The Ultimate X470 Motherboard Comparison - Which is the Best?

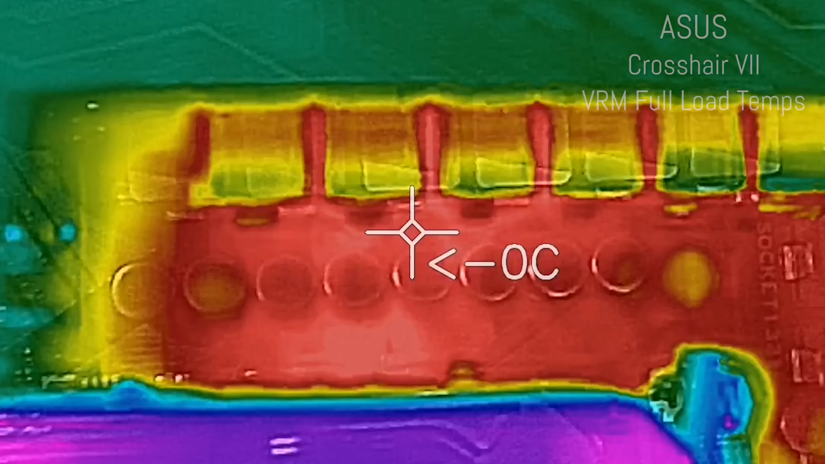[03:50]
You can see that the heat was dispersed really well across this VRM heat sink design.
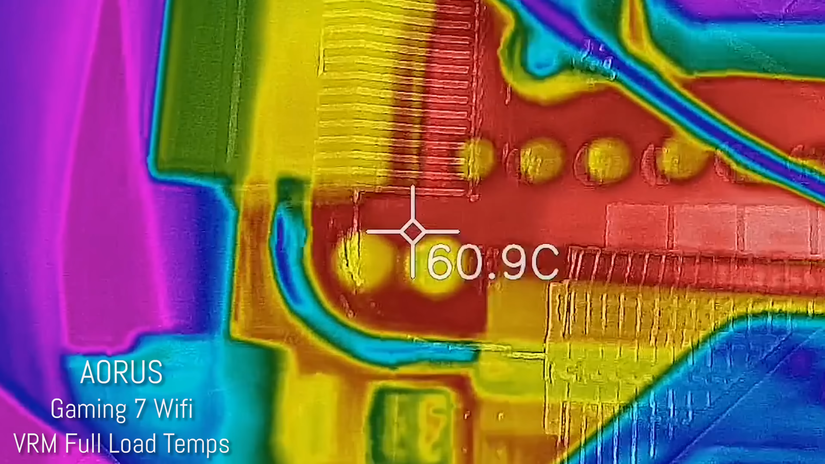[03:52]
On screen: spot 60.9°C
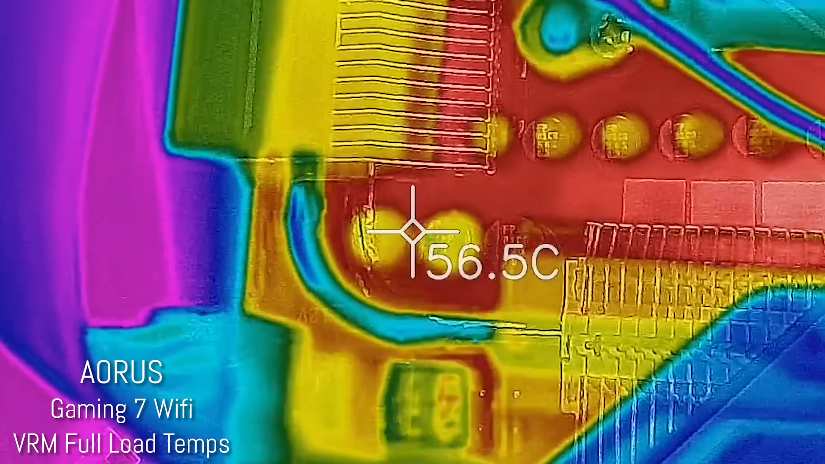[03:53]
On screen: spot 56.5°C
So if it's one thing, the old school fin design is definitely worthy of coming back on the motherboard VRM.
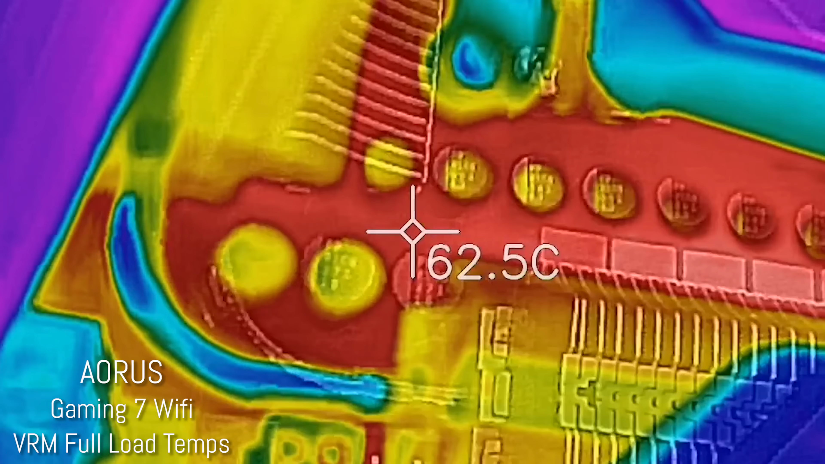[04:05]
On screen: spot 62.5°C
And that's exactly what this heat sink here from Gigabyte is doing.
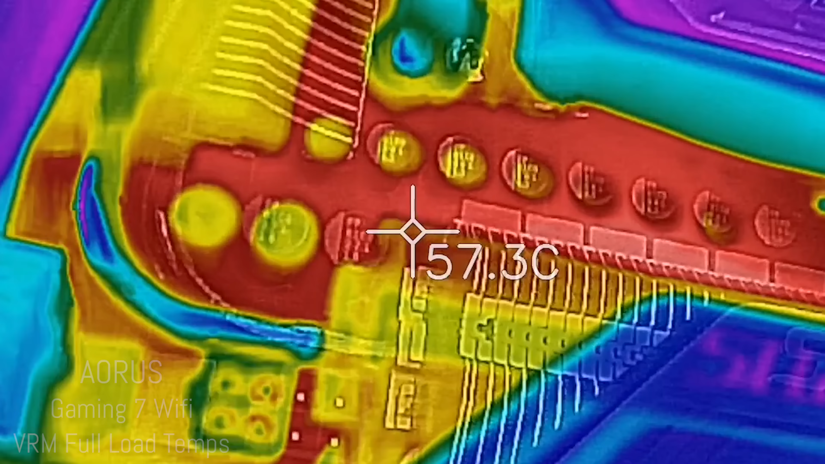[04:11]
On screen: spot 57.3°C
Even though it doesn't really make a difference in the real world, you could probably run all these VRMs without a heat sink at all at 4.2 gigahertz. But it's still one of those things that's just attention to detail.
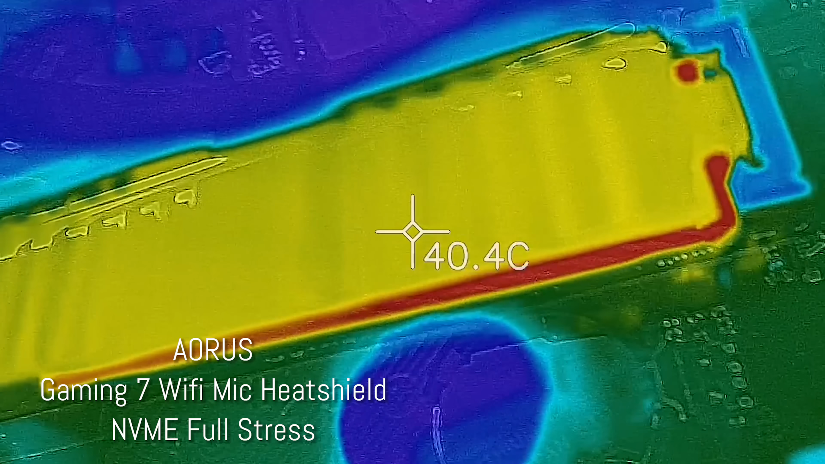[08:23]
On screen: spot 40.4°C
both on the thermo-imaging camera and also in the thermo sensor on the actual software itself.
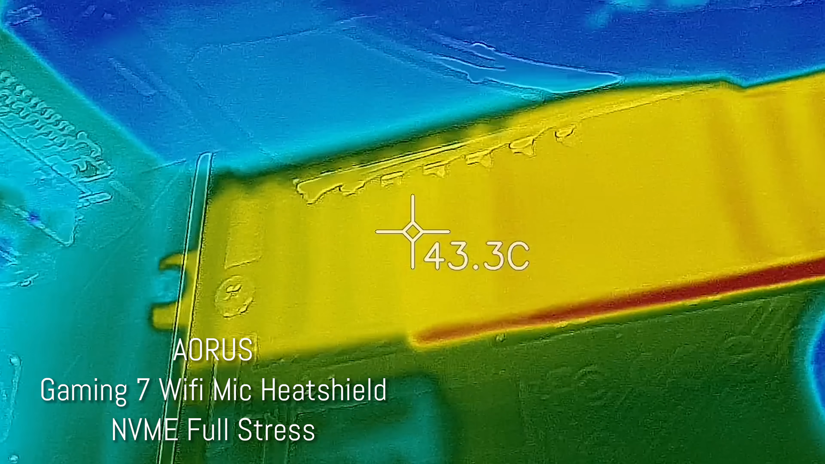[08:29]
On screen: spot 43.3°C
So we saw drops indicative of that of 20 degrees plus across all three devices.
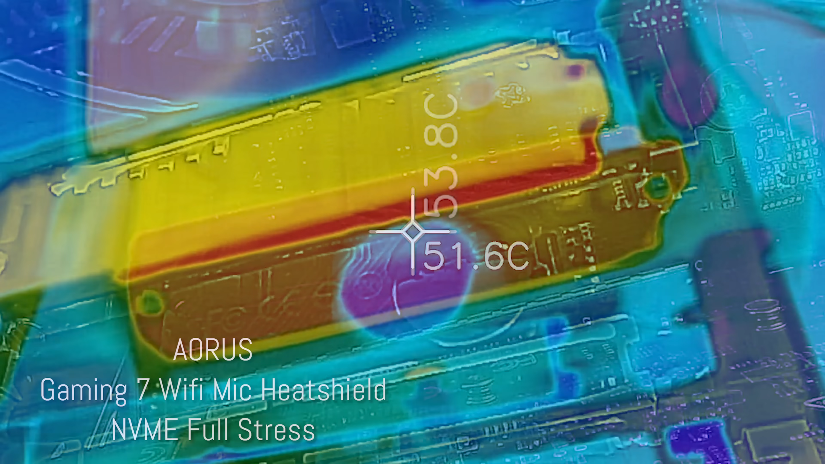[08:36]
They do spread the heat quite well. Again, you only get one heat sink with the ASUS model and the ASRock model,